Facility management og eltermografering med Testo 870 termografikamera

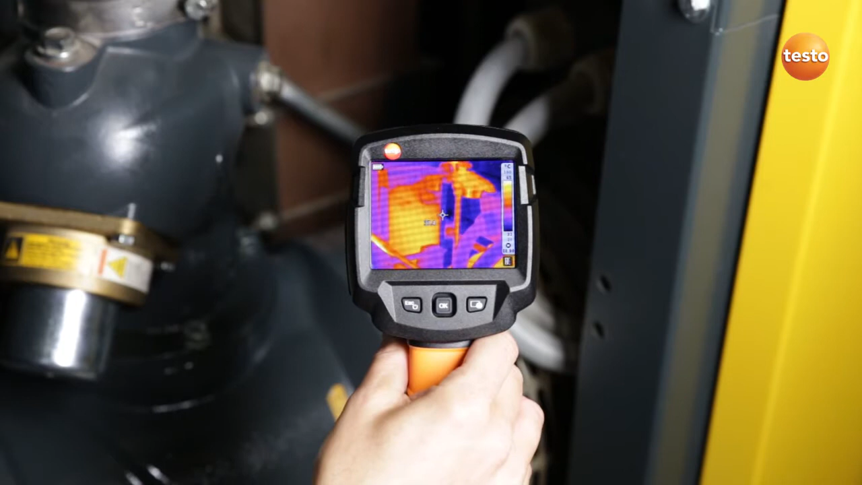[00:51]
waste heat from the compressor is being fed into our pipe system.
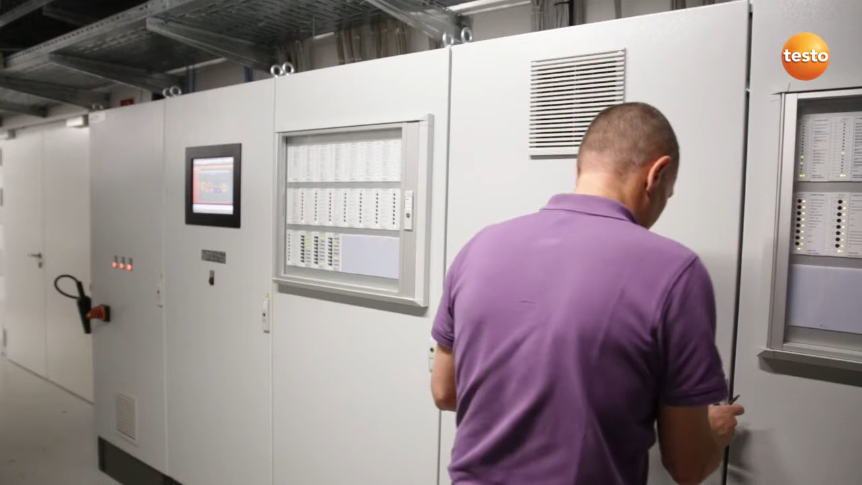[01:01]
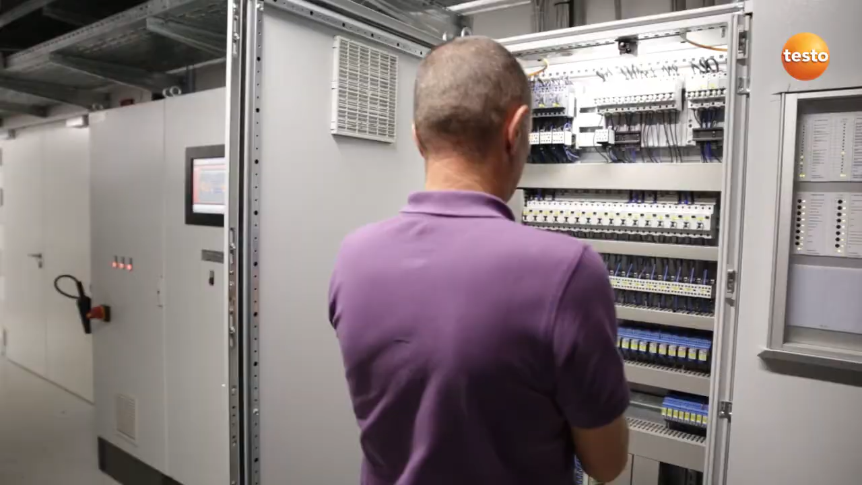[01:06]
In the switching cabinets for our ventilation system,
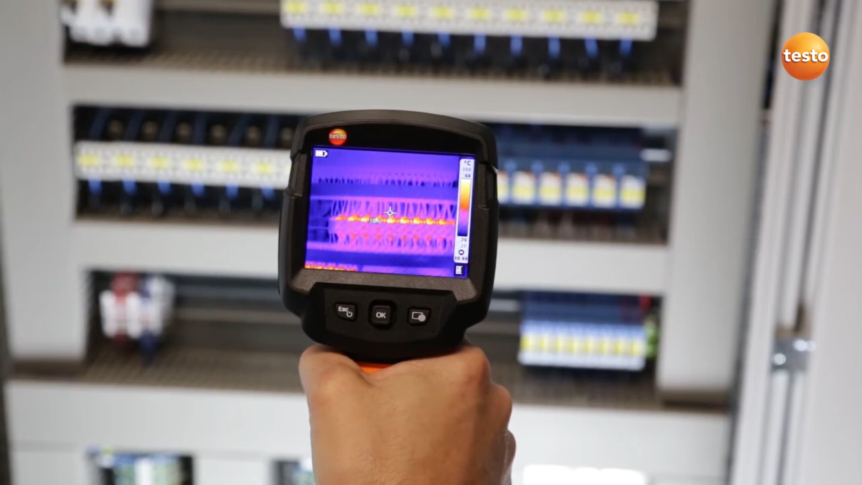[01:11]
I'm checking the electrical components for temperature anomalies to make sure the ventilation system runs smoothly.
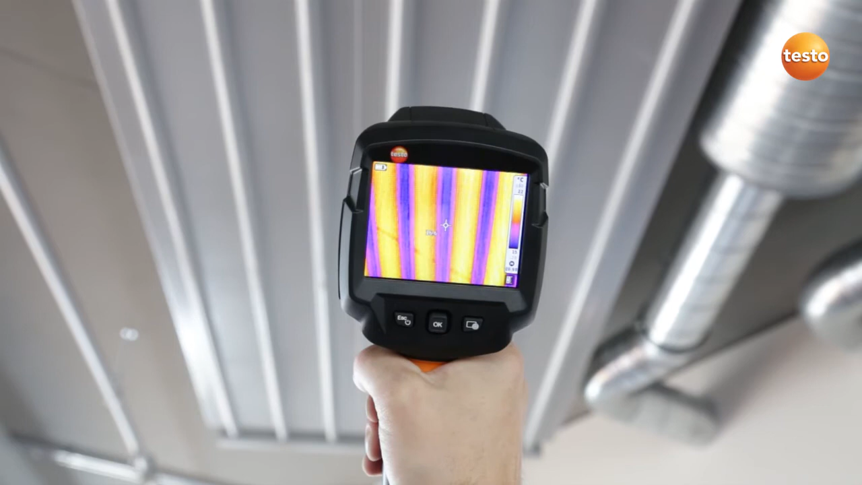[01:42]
I'm now checking our ceiling radiators, which provide heat in the winter and cooling in the summer, so that our production rooms have the right temperature.
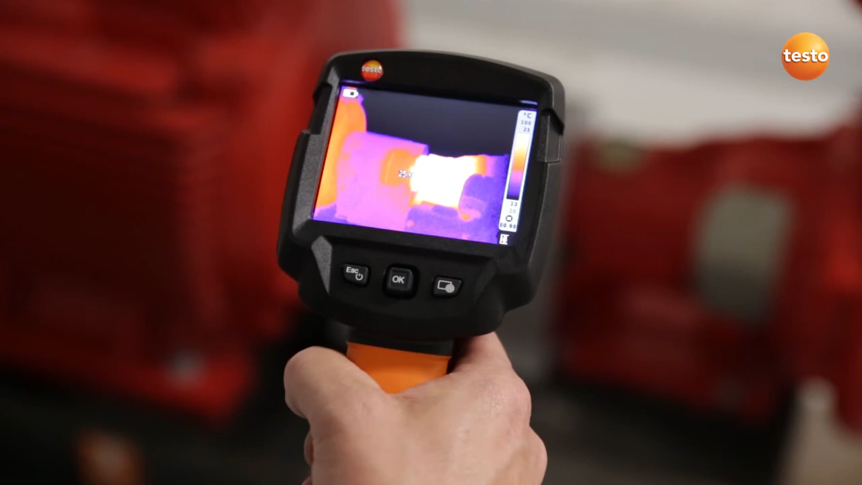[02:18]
Once a week I use the imager to check the pump motor and bearings of our sprinkler system. On the other hand, the�